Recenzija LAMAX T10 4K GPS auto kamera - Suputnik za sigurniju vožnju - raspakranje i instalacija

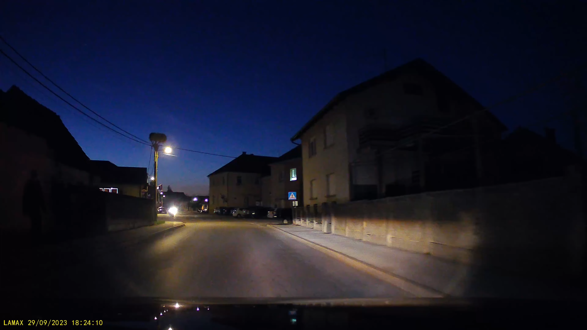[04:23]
A rezultati su dobri i po noći, iznenađujuće dobri morate priznati.